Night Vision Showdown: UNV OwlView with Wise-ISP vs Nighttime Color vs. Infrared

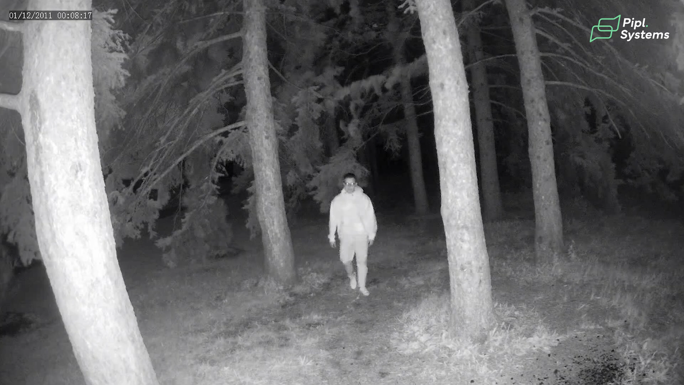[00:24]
as well as cameras that use infrared technology to see in the dark.
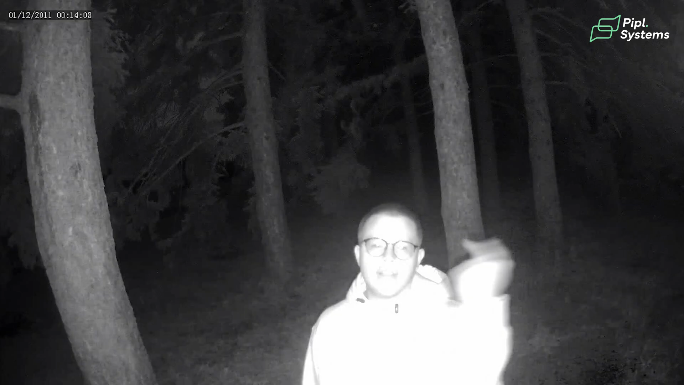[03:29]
but it has smart infrared tech with a reach of only 30 meters. What does that mean? It means that the infrared light can only go reach objects within the 30 meter range. So objects beyond that will appear darker, you'll see in a minute.
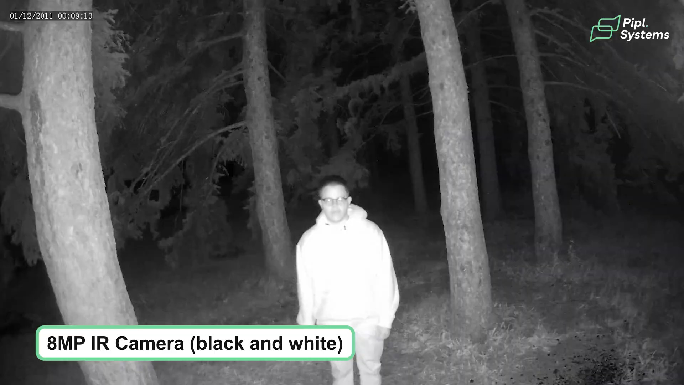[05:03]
Here in the infrared one, you don't even see the shapes. So that's the thing. Yes, resolution is higher, but then you don't even get to see any letters or if there were any numbers, which in the security industry is very important to see because you'd want to be able to identify your burglar, but how can you? If you're running on an infrared camera, you won't be able to see as much detail.
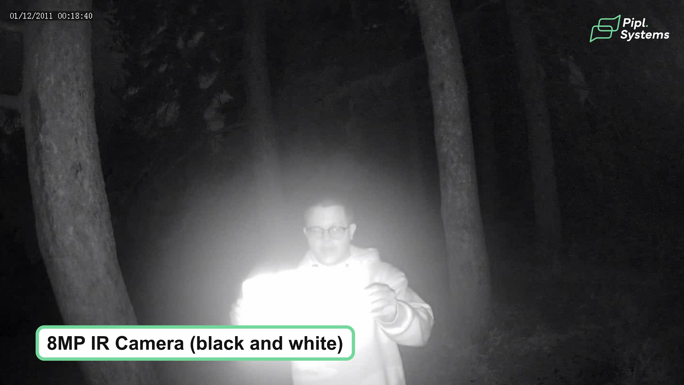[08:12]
It's just impossible game. Like there wasn't even a light on in that and we could never see the plate. So you can see how unreliable it is. Okay guys.